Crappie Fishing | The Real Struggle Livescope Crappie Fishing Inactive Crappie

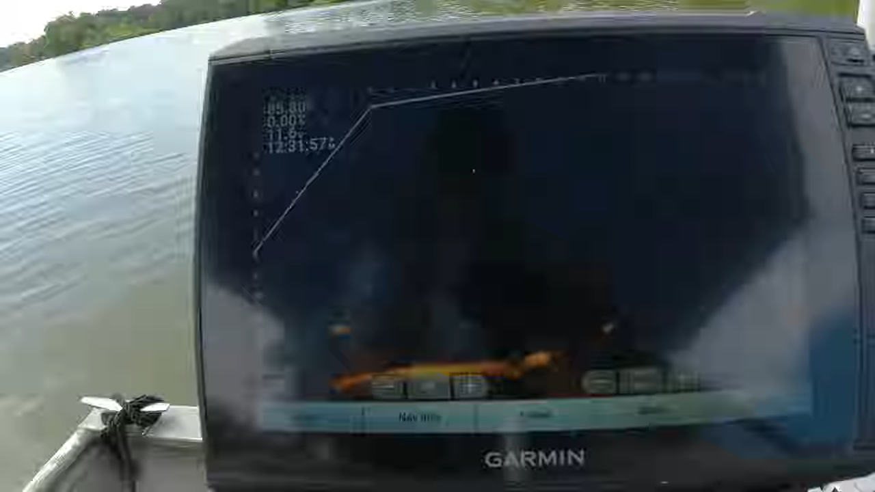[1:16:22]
In this instance right here, there's three fish on this little brush pile right here. And this is a true test of boat control and being persistent, staying at these fish, because the thing is, if you aggravate them enough, the only way that they can do anything about that jig being in their face is with their mouth. Yes, they can tail swat it, but majority of the time,
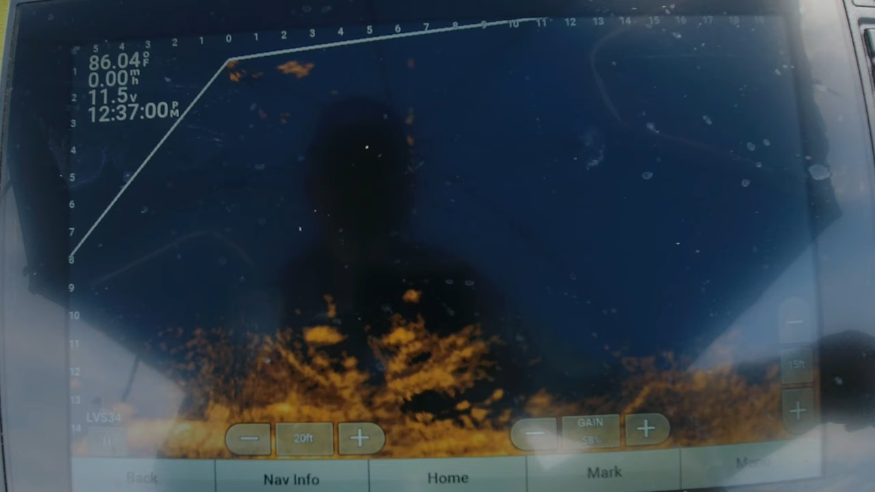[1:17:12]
And the only thing that they can think that it is a bug or possibly a shad or a minnow. So they're definitely not scared of it, as long as you don't go out there shaking it like crazy. And you'll see here that third fish that I'm talking about, you'll see him come up off the bottom just a little bit. He's down in that thermocline, and you'll see him here shortly. But being persistent, staying at it. So on some days you get out there, and that this is just what I have to do, and I know that if you do it, your results will be the exact same. These fish, they get very timid at times.
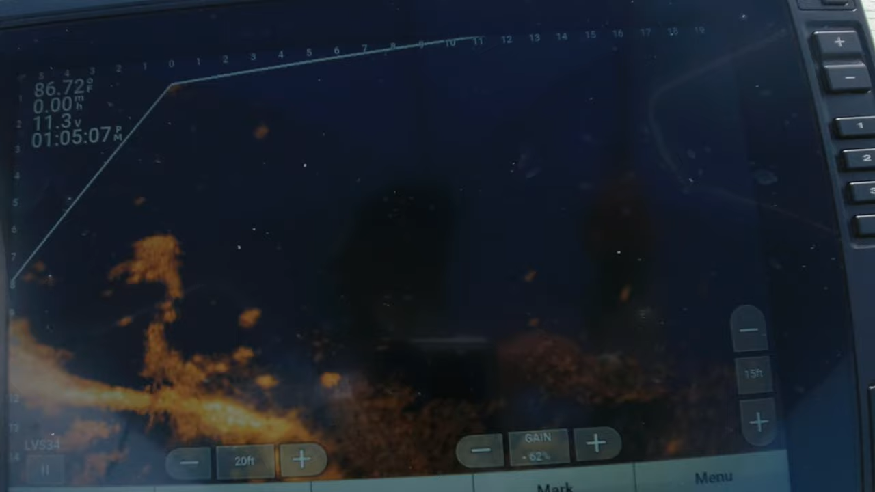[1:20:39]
On screen: water 86.72°F
That'd be a box fish. Ain't nothing major, but he's a box fish. He's gonna make 11 inch mark, I believe. Hey, he's right there at it. He'll do. He'll do.
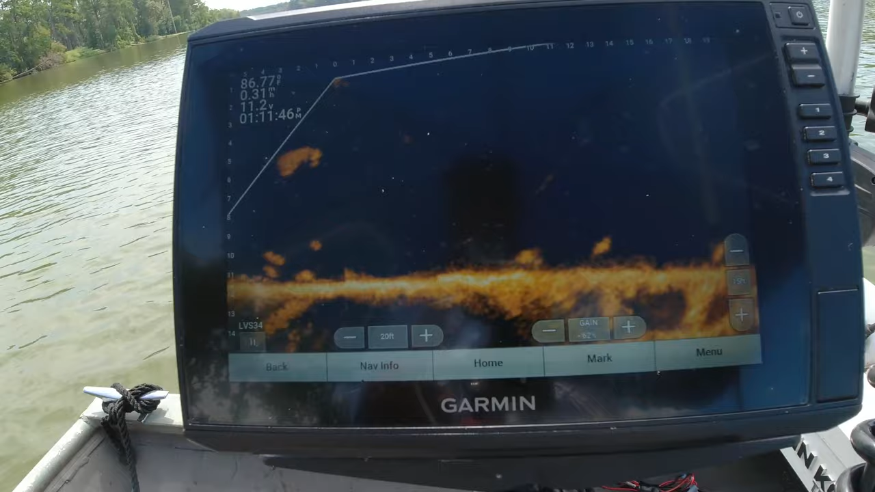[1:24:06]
On screen: water 86.77°F
or that people that just call for information on how to get better with live scoping. I know it can be very frustrating. You sit there and you watch this video, and the thing is, you can't just watch the screen. There are more important things. That cone is only a 20 degree cone, and I highly recommend that it be on your troll motor. And watching that troll motor, the direction that troll motor is pointing is just as important as having your depth set, having your depth right.
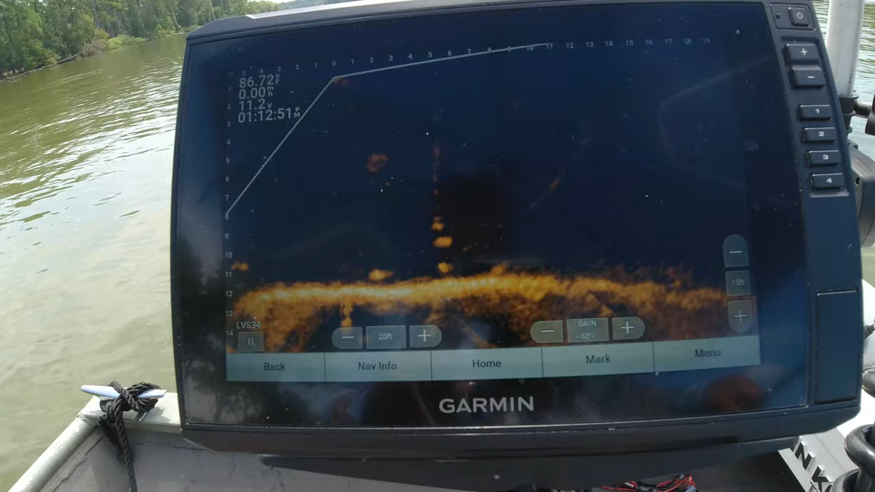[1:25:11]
Once you get fairly good at that, don't even worry about dropping on a fish. Go out there on your boat and turn that troll motor in different directions, and you want to see that jig falling down in that cone. Once you get good at that, that's when you can get a fish to that target range and get that jig down there quickly. And I will tell you this, you only have seconds. You only have seconds to make that jig get to that fish, give it the right amount of action, and try to entice that fish.
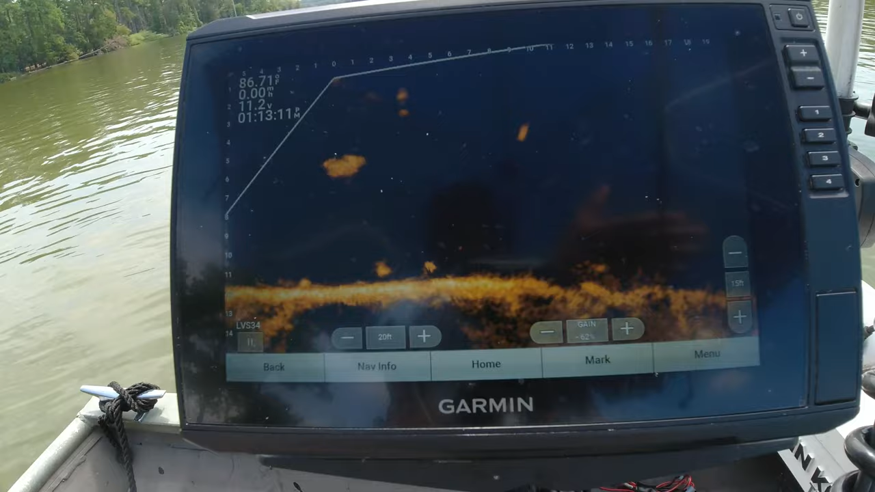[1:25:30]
Your boat's going to move. The fish is going to move. There's so many different things that you'll have going on at that same time in that short amount of window, that little limited window. So you have to be on point with your boat control and your jig placement. Once you get those things lined out, your catching will go through the roof. Now I will tell you this, it takes time on the water.